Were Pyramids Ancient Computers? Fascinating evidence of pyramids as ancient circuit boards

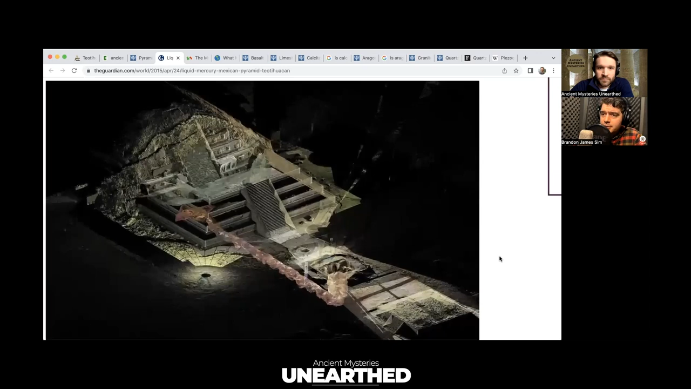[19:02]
pyramids and power plants i i jive out to that idea um the the the steps that that road that connects those those aren't isn't that made of a certain like crystal or certain like um rock that uh that is quite conductive as well that they they used in nasa a lot um i think there was a great ancient aliens uh episode on this as well that talked about uh the conductive property so when i when i see a shaft like that looking at that that that looks like mechanical structure